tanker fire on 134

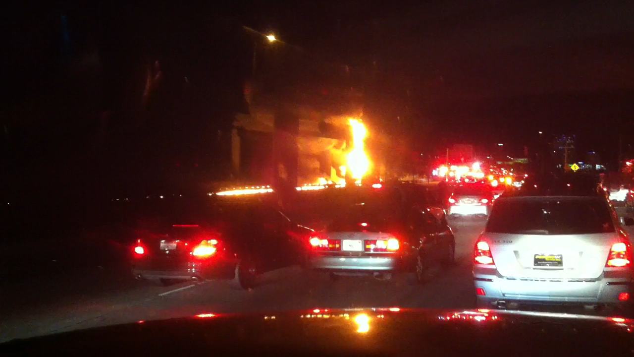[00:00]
Definitely going to be some crispy critters in there.
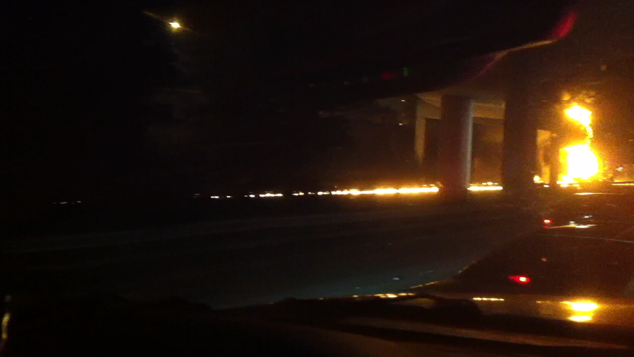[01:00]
I don't think they're going to be throwing water on that fire. Yeah, just start pouring it. They've got to be pouring foam. Yep.
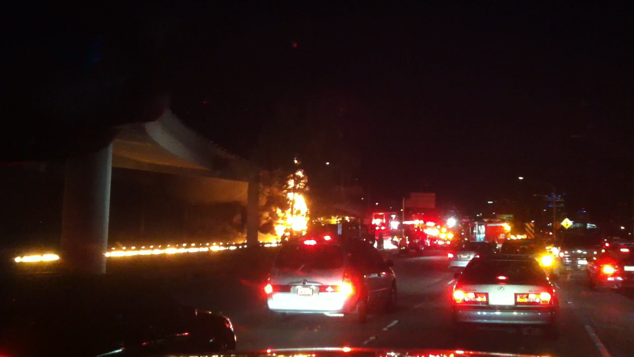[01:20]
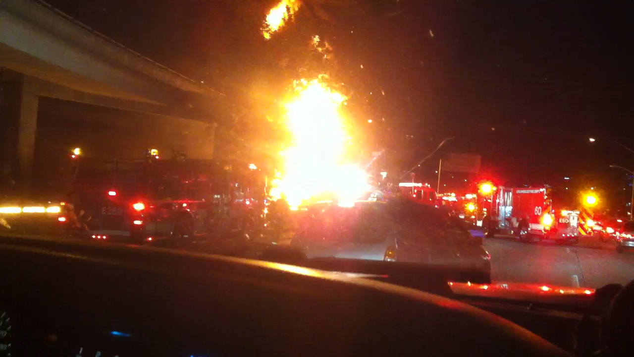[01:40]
You can feel the heat all the way over here, dude. Come on. Let's go.
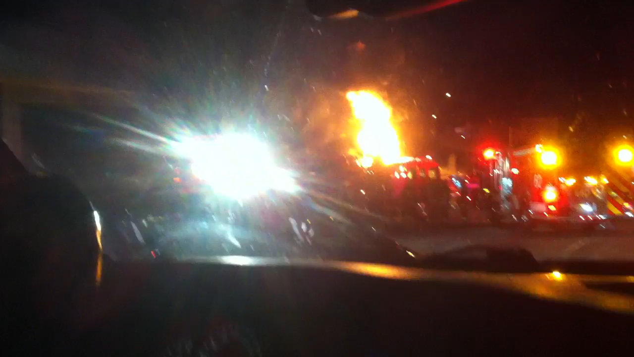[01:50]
Wow. Look. Look flares. Oh wow, I can feel the heat. Jesus. Oh my god.